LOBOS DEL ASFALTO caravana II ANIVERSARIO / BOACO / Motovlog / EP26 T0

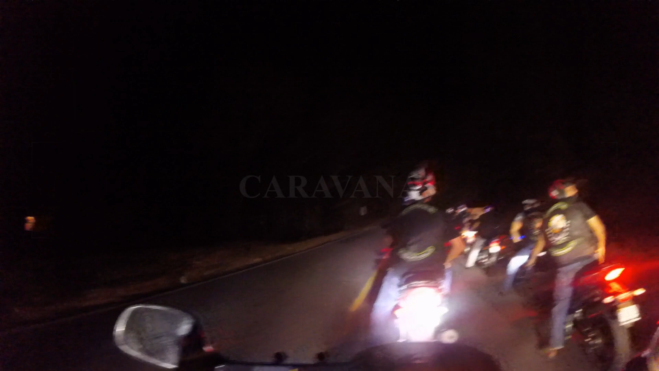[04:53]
Bueno señores, así más o menos está dando inicio la caravana por la ciudad de Boaco.
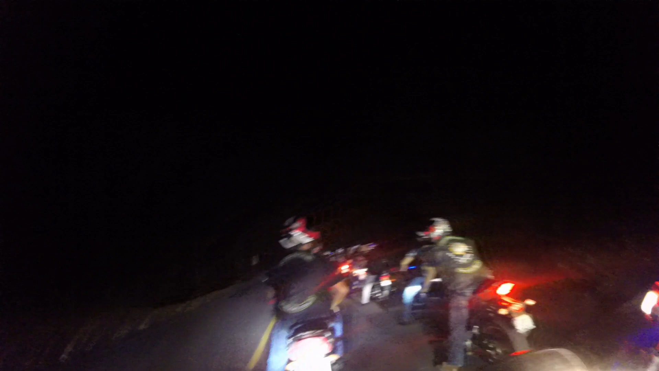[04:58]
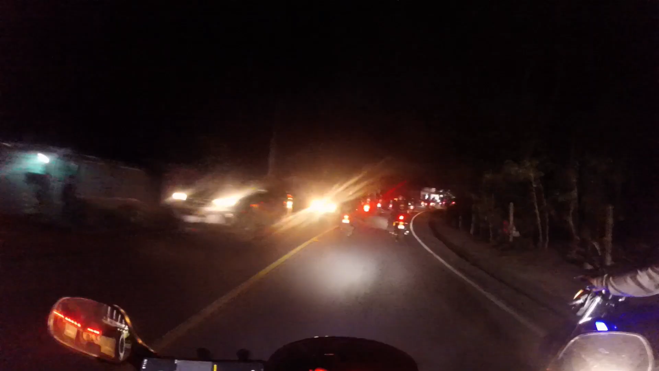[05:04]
Y bueno, salimos de un viaje que estamos realizando desde la ciudad de León. Son aproximadamente 180 kilómetros, si no me equivoco. Pasamos por Managua, por la carretera norte. De hecho, esa parte del camino fue la más lenta. Pero ya saliendo de Managua, nos dirigimos hacia San Benito.
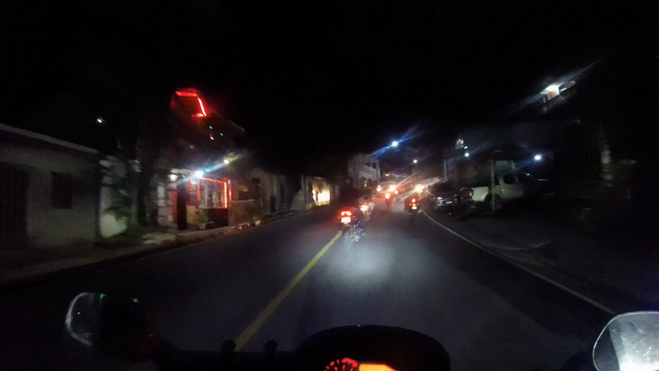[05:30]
Y desde ahí, pues tomamos camino a Boaco, donde en la entrada de la ciudad estaba el club anfitrión recibiendo a los clubes visitantes, free riders y demás, para proceder posteriormente a salir en caravana por la ciudad. La carretera muy buena.
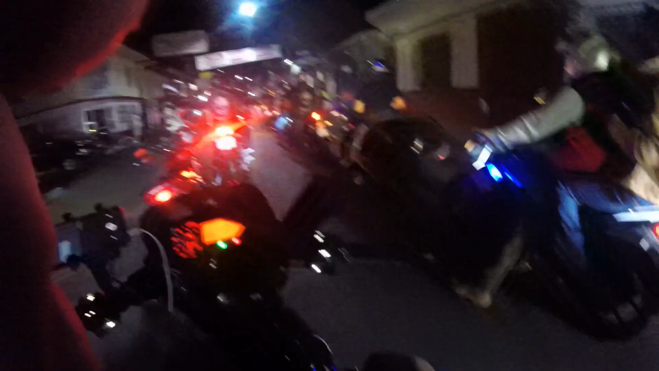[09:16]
Y seguimos aquí en la caravana por la ciudad de Boaco, la ciudad de dos pisos. Ya pueden ver en la imagen porque le dicen ciudad de dos pisos. Esta inclinación está bárbara. Pero nada que no pueda resolver la Black Widow.
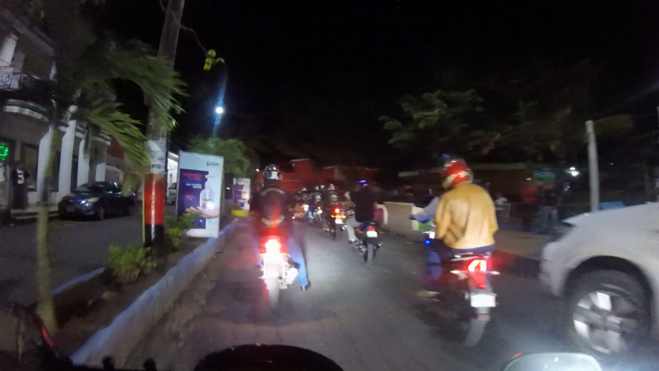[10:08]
Bueno, imagino que aquí es el parque de Boaco.
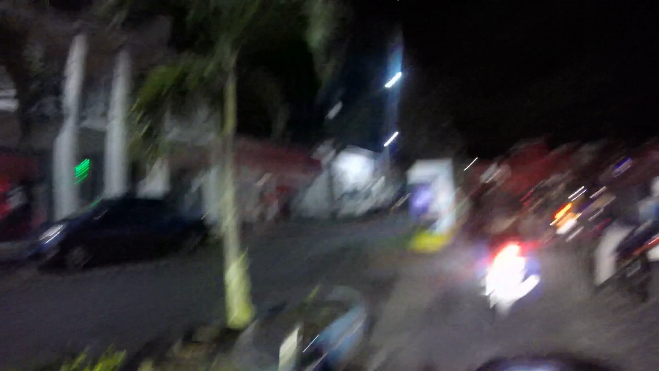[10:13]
Todavía tiene batería la cámara. Sinceramente les digo que pensé que ya se había acabado la batería, pero todavía tiene batería la cámara.
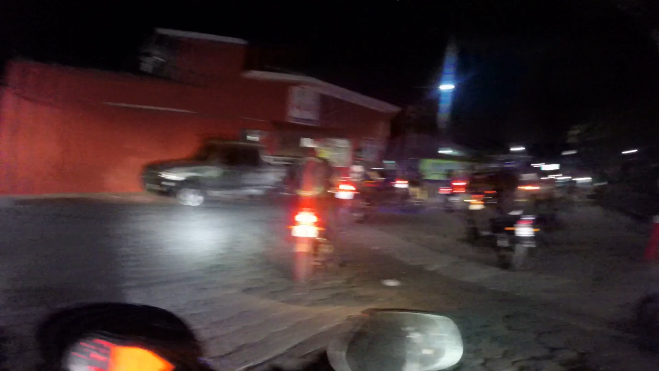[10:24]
Así que seguimos grabando, independientemente estamos grabando el audio. Aunque se nos acabe la batería de la cámara, pues nos queda este audio de recuerdo.